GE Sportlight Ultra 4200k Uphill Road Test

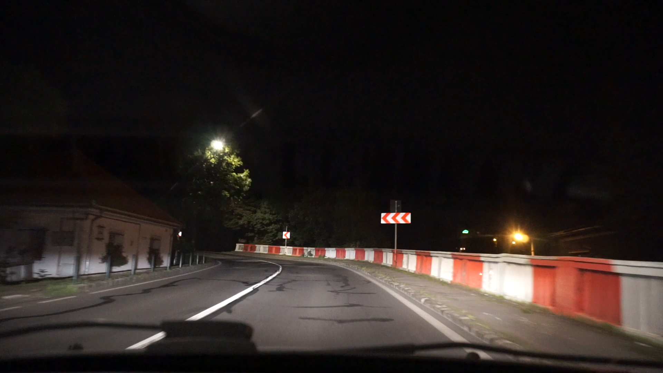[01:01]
My first impression on the General Electric Sportlight Ultra. Indeed, the light is colder. I couldn't stop noticing that their light seemed to be somewhere
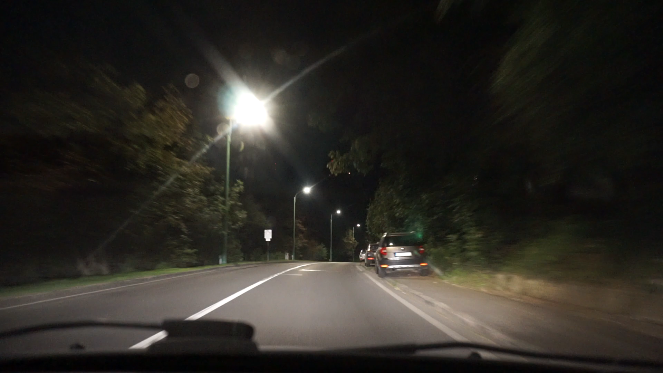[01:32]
between the good enough light of
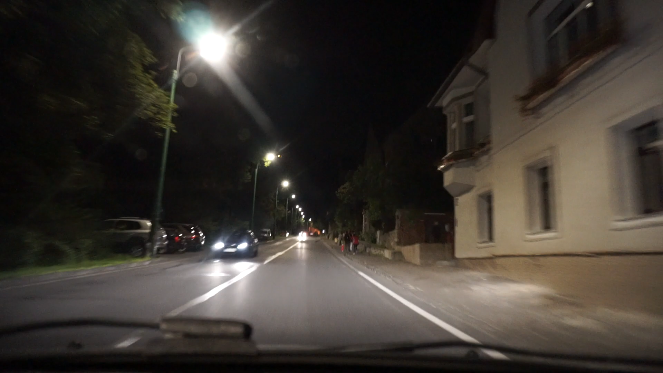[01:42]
white vision or cool blue intense and
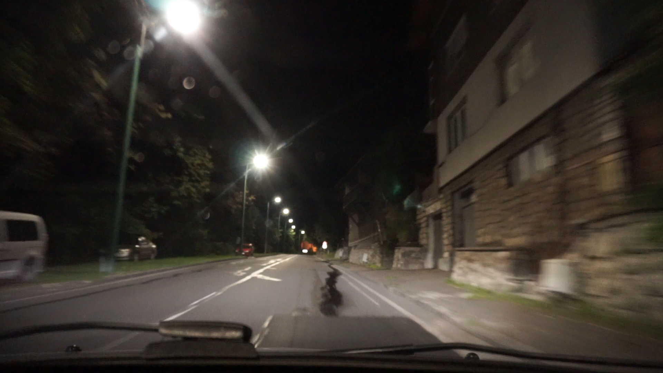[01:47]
the dim one of cool blue hyper plus, for instance.
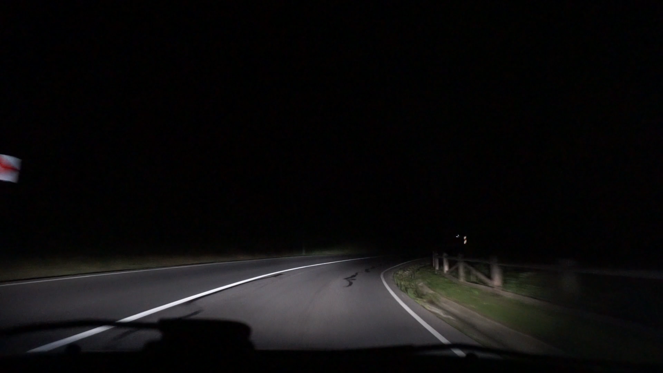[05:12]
So now on this section of the road where there isn't any other ambiental light, if this is what you want, so the light is is well is good enough, so it's no problem. I can see really very well without struggling.